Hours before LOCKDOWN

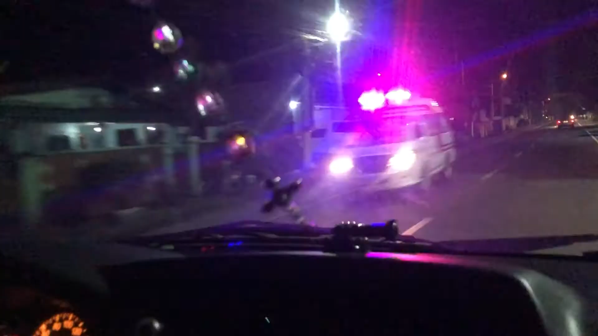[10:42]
Ambulance. Ayan lang, isa sa mga kalasot, ambulance.
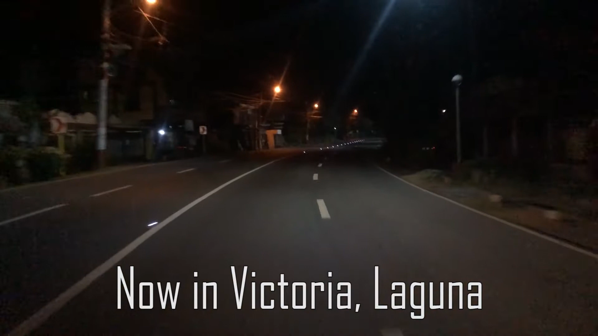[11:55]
So, nasa Victoria na kami, Laguna. One town na nalabasan namin.
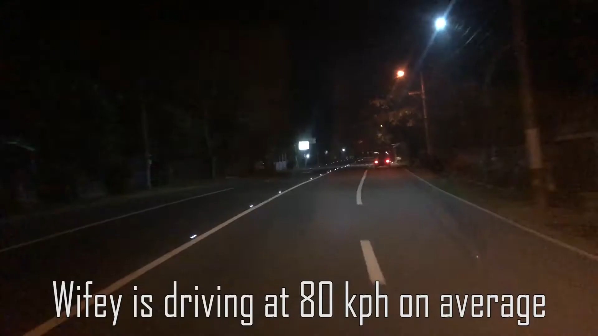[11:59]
Diba?
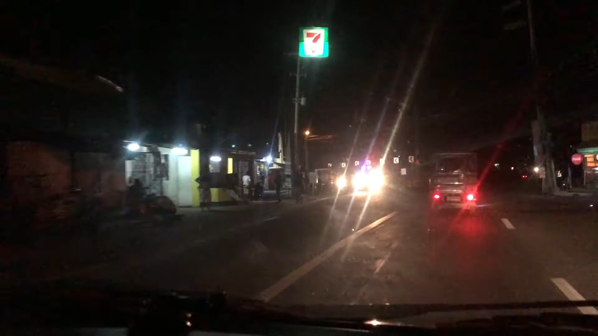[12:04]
Here is Calawan. Going to Calawan. Meron din.
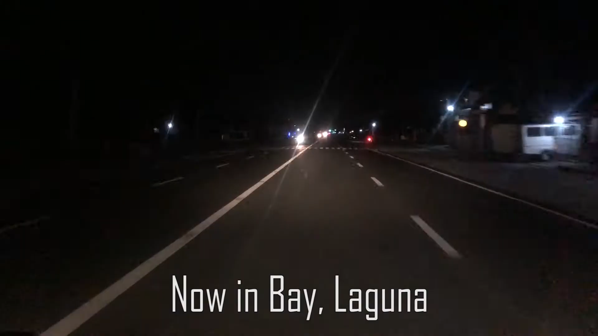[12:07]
Na super highway ng Bae Laguna na kami.
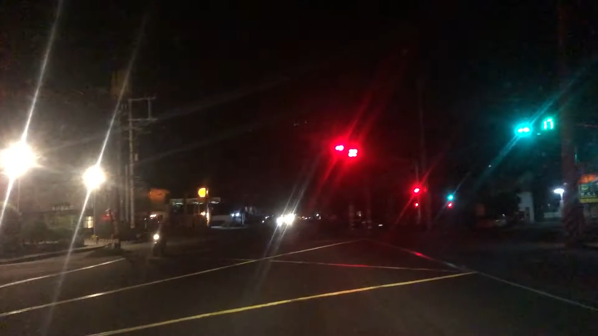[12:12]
So, sarado ang Jabi. Sarado ang Makdo. Sarado yung dalawa.